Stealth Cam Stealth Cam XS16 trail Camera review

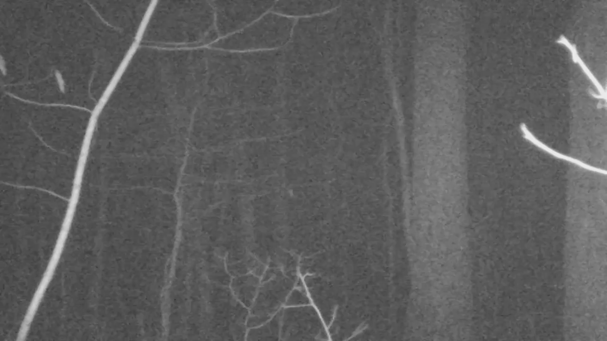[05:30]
yeah skip these things guys Don't i'll put the link into it just so you can see where I pulled them from But you can avoid these like here This is the only night video is able to get and this is after putting out dog food just to get anything to show up And still this is the best thing I think a bug flew in front of the camera and that was about it So again,